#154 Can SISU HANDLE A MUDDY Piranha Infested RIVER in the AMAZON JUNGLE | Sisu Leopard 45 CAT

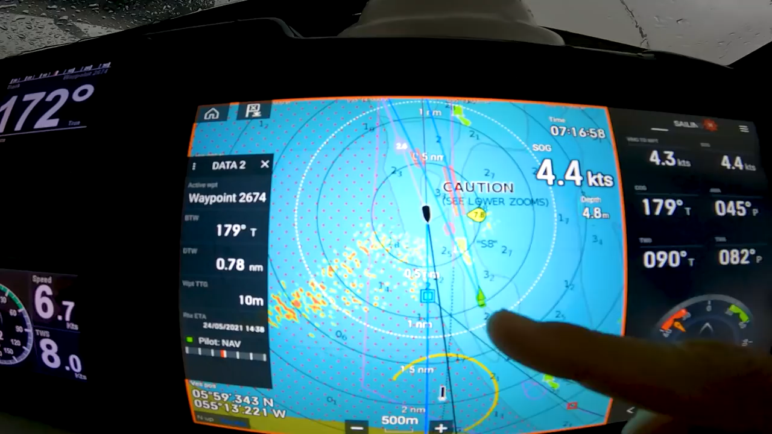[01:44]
Two boats is coming and this is too shallow for me and there's a... So they cannot go this side, they have to stay on that side.